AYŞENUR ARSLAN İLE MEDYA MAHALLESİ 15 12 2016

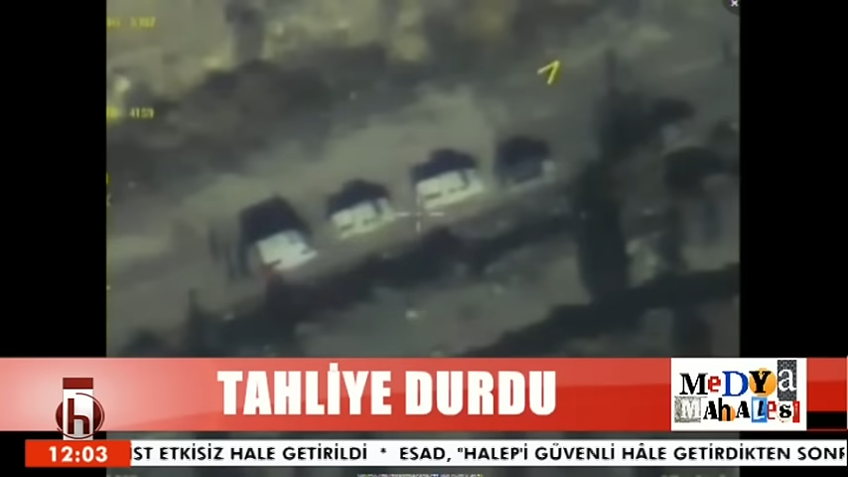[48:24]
İşte insan kaçakçılığından, kadın pazarlamaya, uyuşturucu ticaretinden. Suriye Savunma Bakanlığı'ndan şey yapıldı, paylaşıldı. Saldırı görüntüsü değil mi? Saldırı anı, orada işte patlama vesaireler zor seçiliyor gerçi. Yani bu karda güçteki kıyamette şimdi ülkenin Doğu ve Güneydoğu sınırı,